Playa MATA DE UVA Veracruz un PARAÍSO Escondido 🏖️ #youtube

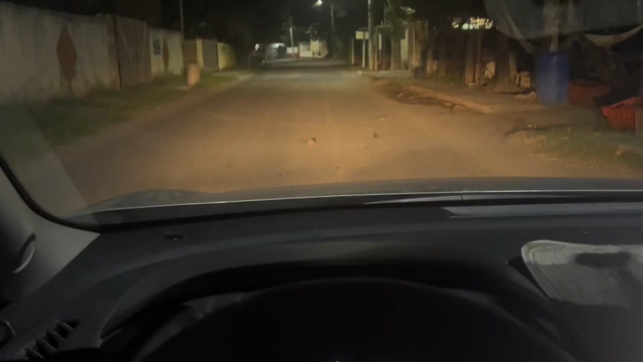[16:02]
así que me voy a ir ahorita con mucho cuidado porque no quiero atropellar a ninguno, pero están justo aquí en la avenida principal.
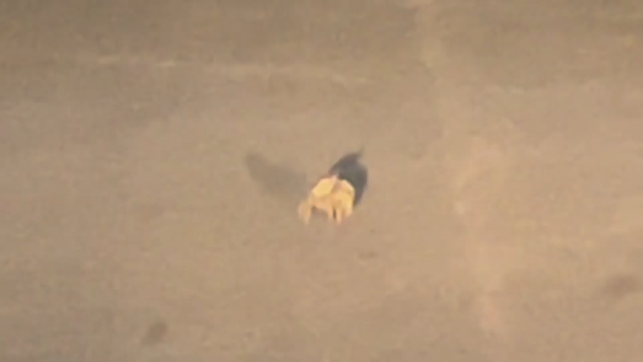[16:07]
Pero que creen, lo más cruel es que ya ha habido carros que los han matado.
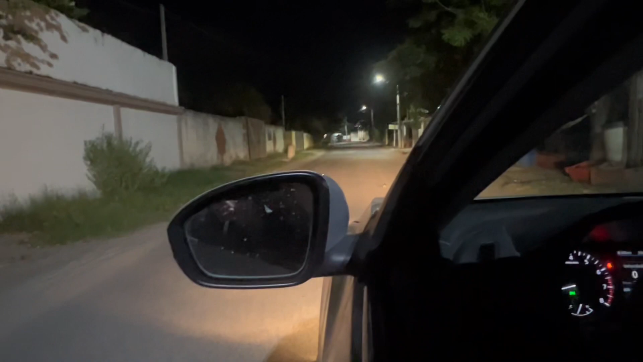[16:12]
De hecho, por acá he visto algunos cuantos cadáveres de cangrejo. Ahorita yo voy a esperar a que se quite ese o pasar con cuidado.